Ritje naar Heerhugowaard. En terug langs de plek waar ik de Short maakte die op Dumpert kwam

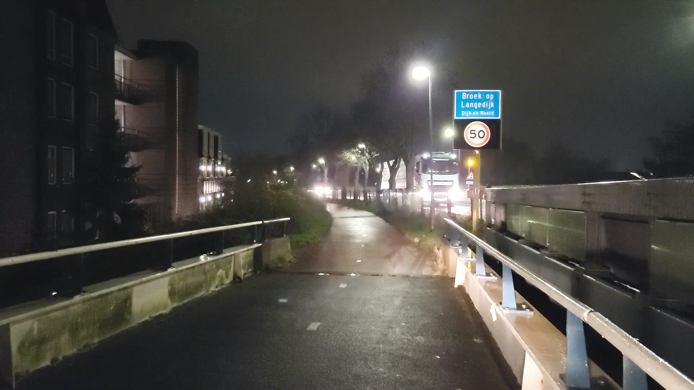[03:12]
Die later op dumpert verschijnt. Ja, toen reed ik hier ook met een brommer. Alleen had dat toen een andere reden. Toen had ik geen zachte band. Toen was hier de weg afgesloten. En nu brandt er allemaal kerstverlichting.
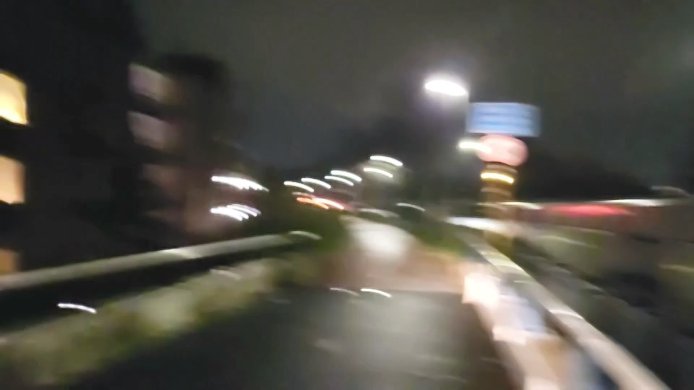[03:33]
Maar goed, nou rijd ik hier dus weer. Ik ga weer even verder. En dan ben ik al bijna weer thuis. En wat brandt hier toch mooi he.